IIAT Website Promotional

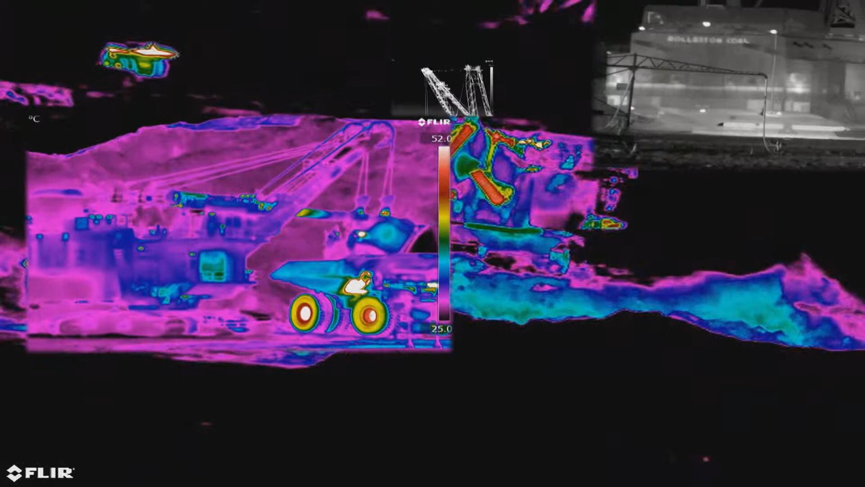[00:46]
of heavy mobile equipment and fixed plant in the mining and quarrying industries.
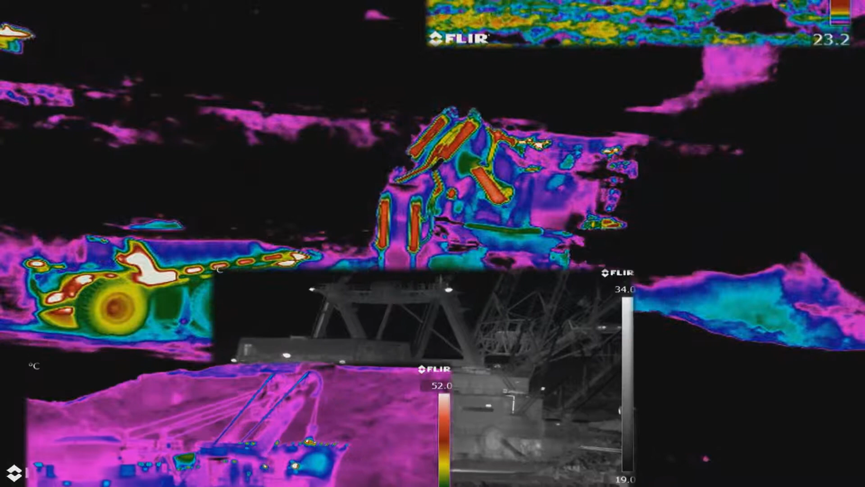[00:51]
We have developed a rigorous in-house Infrared Training Program to ensure our employees fully understand our systems.
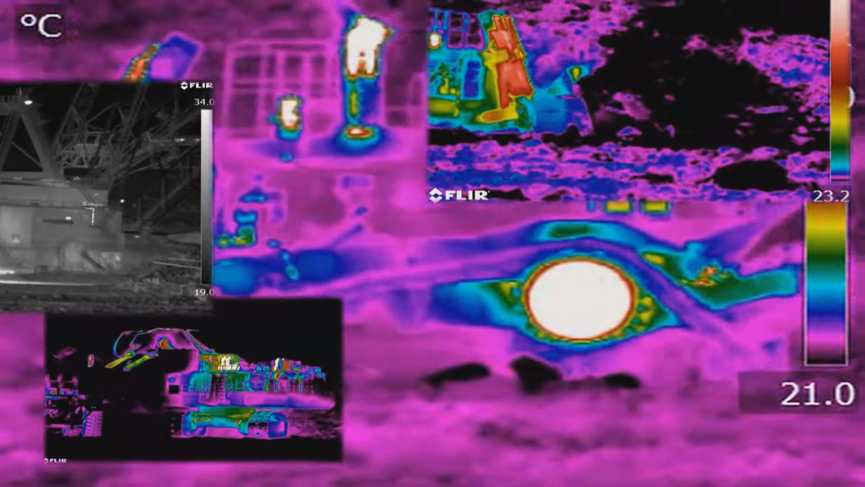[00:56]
By combining this with the highest standards of Infrared cameras,
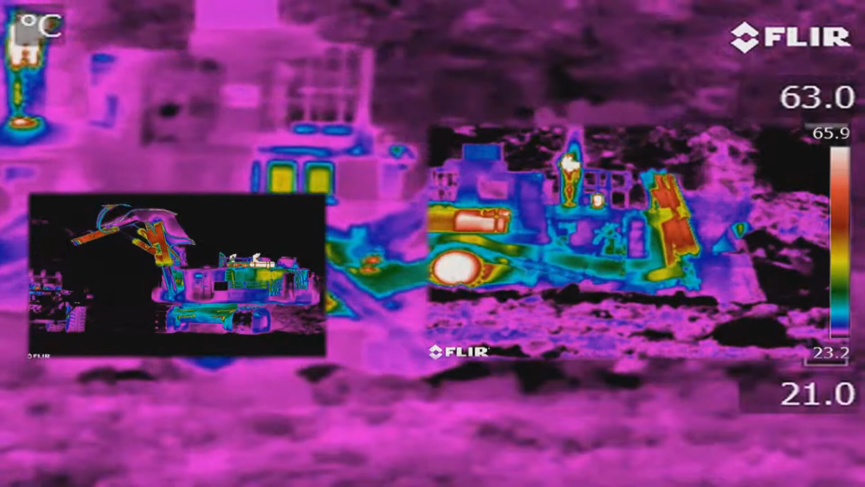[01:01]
software and our in-house developed Track and Trend system,
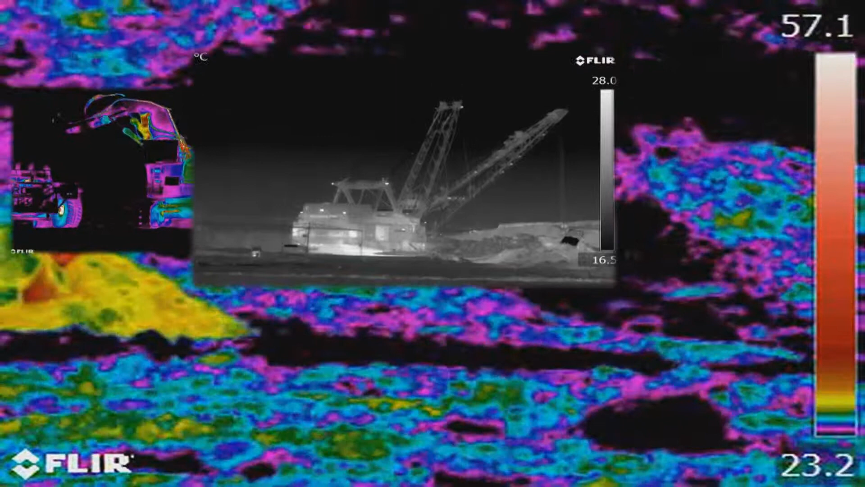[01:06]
our trained personnel are able to identify faults before they cost you time and money.